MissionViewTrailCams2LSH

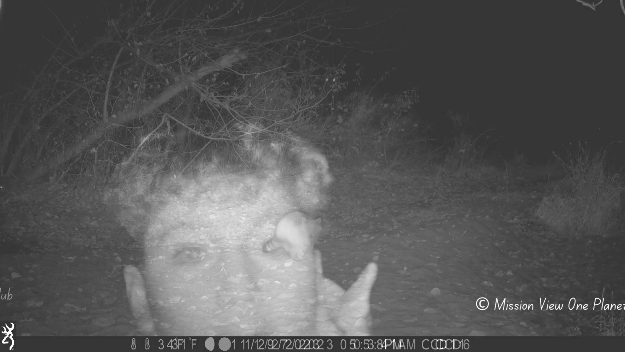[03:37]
Why is it red? Because it's nighttime. Because it's nighttime over here.